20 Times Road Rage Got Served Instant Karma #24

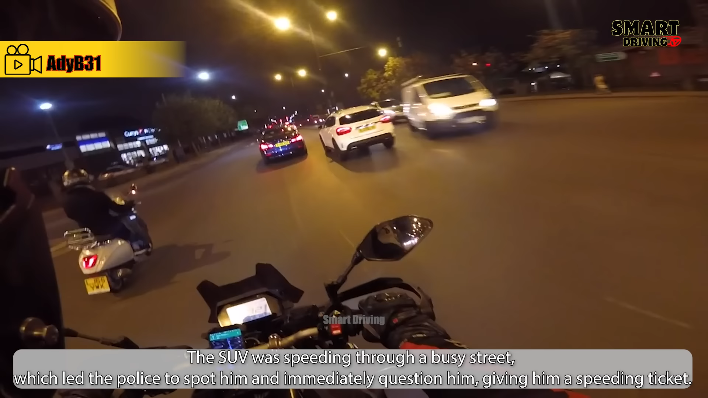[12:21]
The SUV was speeding through a busy street,
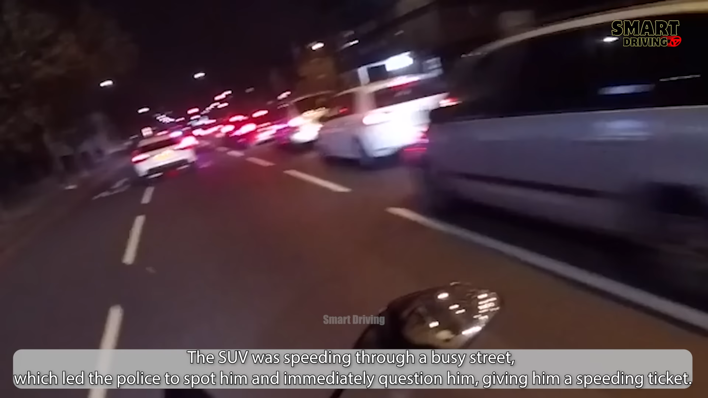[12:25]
which led the police to spot him and immediately question him, giving him a speeding ticket.